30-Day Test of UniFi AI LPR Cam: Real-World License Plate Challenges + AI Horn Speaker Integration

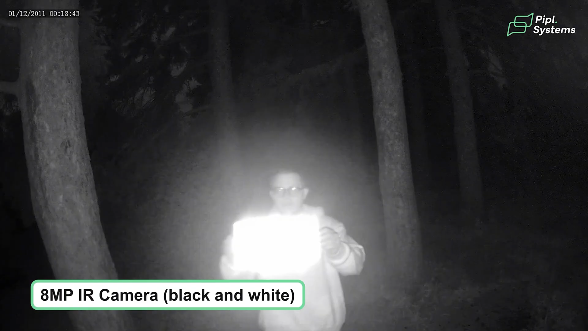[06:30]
We'll play a clip right here. So this is a license plate we recorded with a regular IR camera. As you can see, we see absolutely nothing.